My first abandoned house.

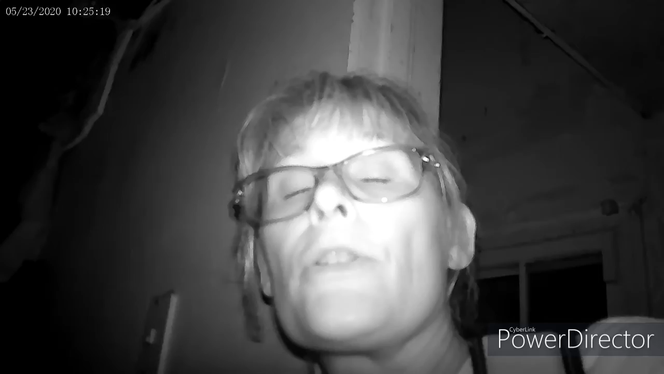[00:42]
Grab your drinks and grab those chips because this is going to be one epic adventure. We are inside of an abandoned house. We are in the middle of the city, so we have to have our infrared on so we don't draw attention to ourselves. This is a very sketchy house, so pardon us because we are going to go extremely slow.
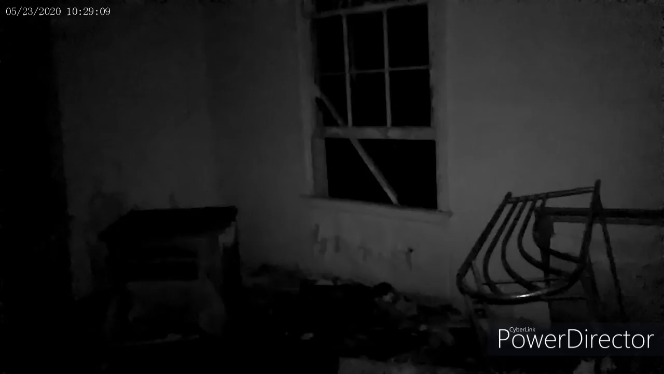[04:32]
We do have somebody outside watching.
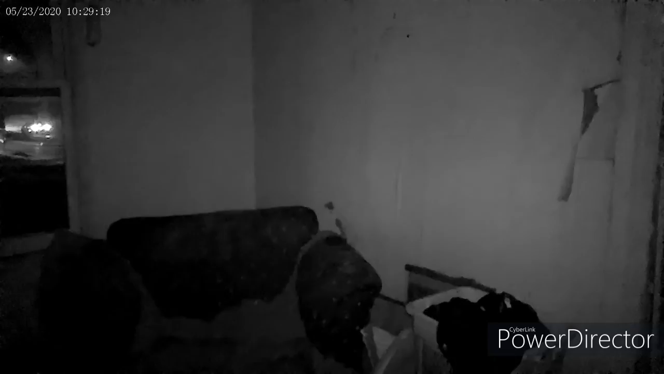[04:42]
There's another room. Let's see. You know, CJ and them, I'm not going in there. This floor is too squishy. I'm afraid. Through the ceiling.
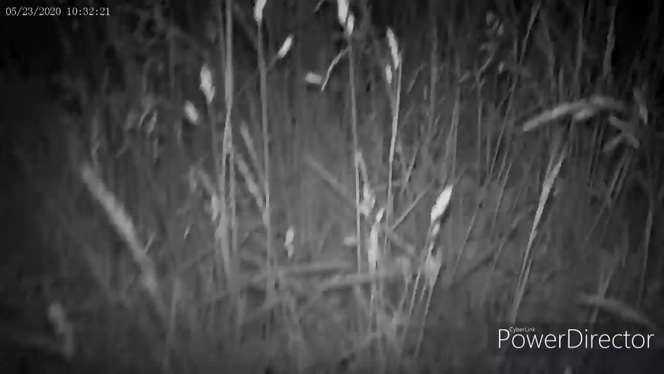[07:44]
This is the back of the house.
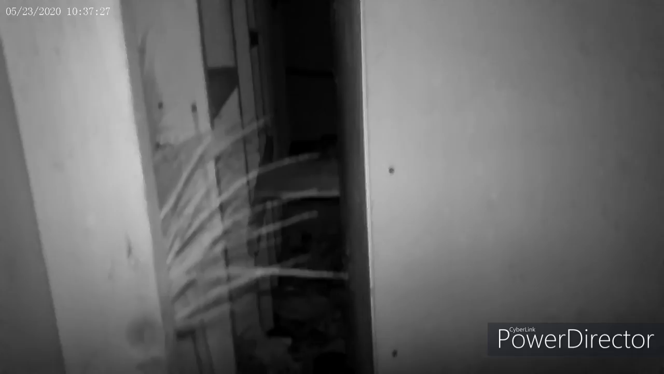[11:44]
Oh, that's actually weeds going in there.